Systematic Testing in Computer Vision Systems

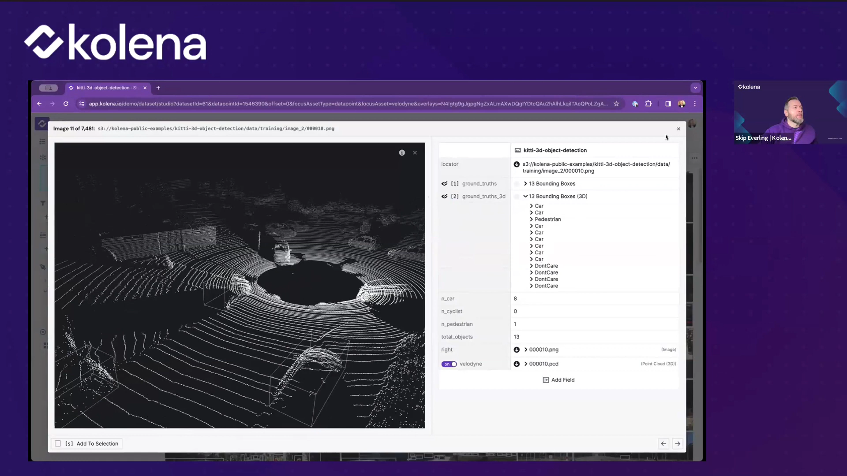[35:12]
we can then look at that we can see these different bounding boxes uh for these different cars here i've got these 13 different bounding boxes in this particular image so this is uh this is a sample of what we're looking at but we want to get a sense for the distribution